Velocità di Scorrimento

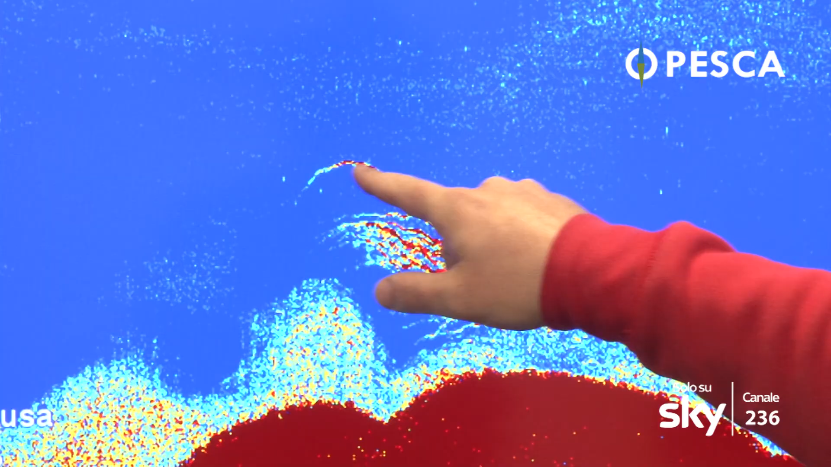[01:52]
E vedete che gli archetti sono molto più
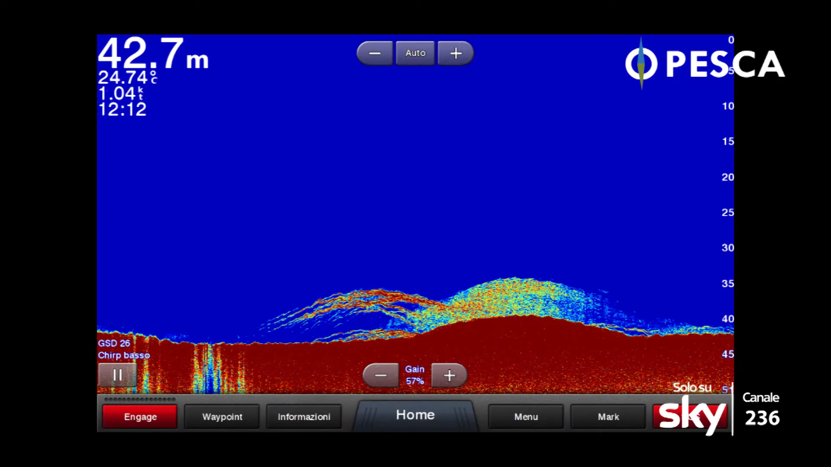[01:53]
On screen: depth 42.7 m, water 24.74°C
stretti rispetto a questo tipo di marcatura dove invece sono
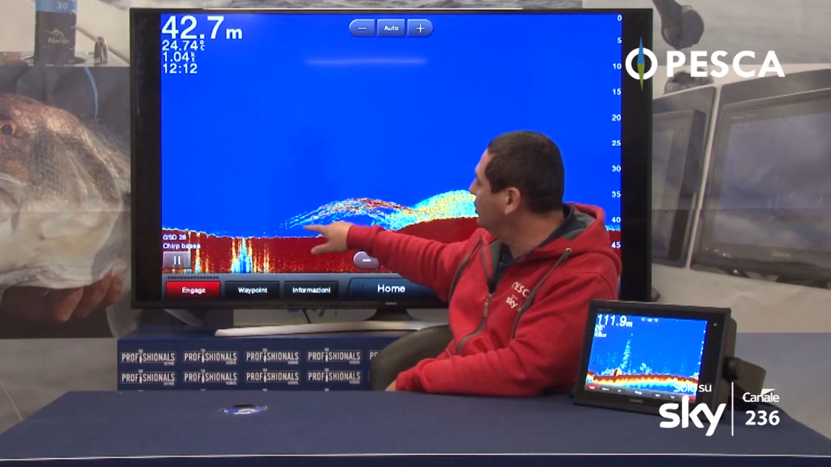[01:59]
sempre dentici ma gli archetti sono molto più lunghi.
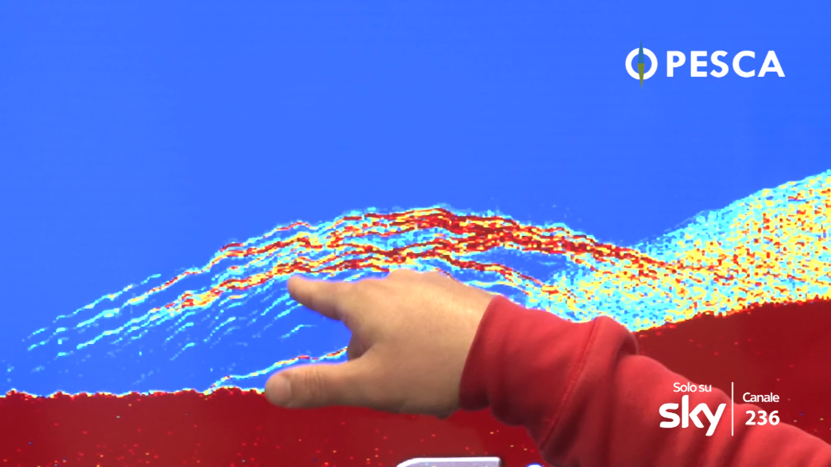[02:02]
In questo caso ovviamente abbiamo utilizzato una velocità di scorrimento molto veloce.